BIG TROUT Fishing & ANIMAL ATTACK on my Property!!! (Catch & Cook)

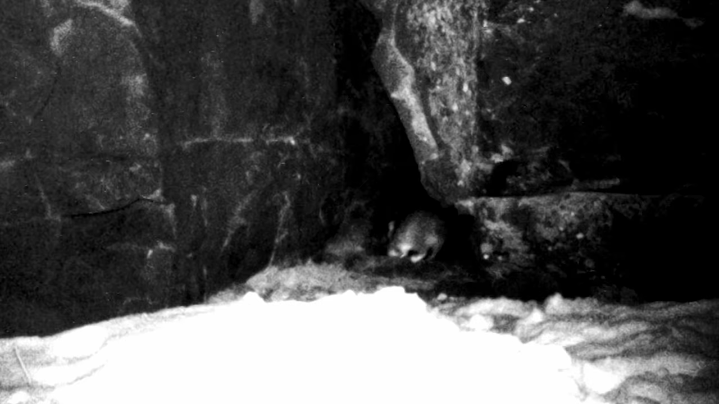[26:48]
It's nature at its finest.
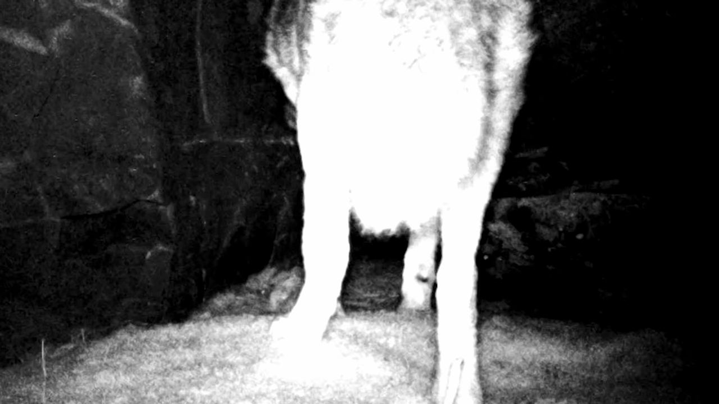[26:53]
We got footage of a wild coyote going into that cave and actually catching and eating the pack rat. So, may the little pack rat rest in peace.